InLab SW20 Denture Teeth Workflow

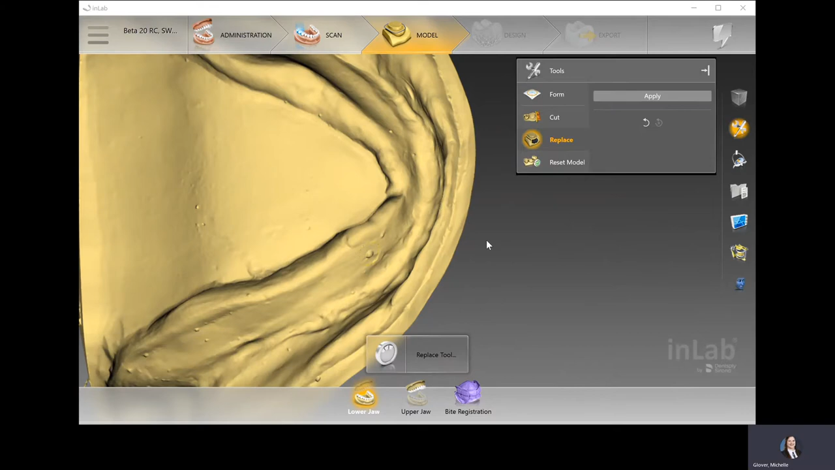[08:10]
I hit apply, and it will apply that basically virtual stone essentially to the rest of the model.